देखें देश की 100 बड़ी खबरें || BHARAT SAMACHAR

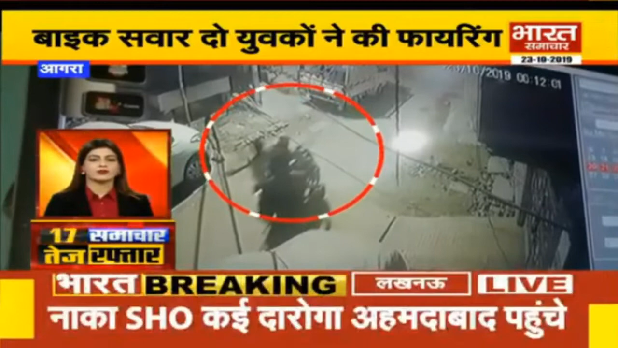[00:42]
आगरा में बाइक सवार दो युवकों ने फाइरिंग की फाइरिंग करते वे युवक की पूरी वारदाथ सीजी टुवी में कैद फाइरिंग से पूरे इलाके में हरकम मत गया सुशनाक बाद मौके पर पहुंची बुलिस ने मामले की जाच शूर की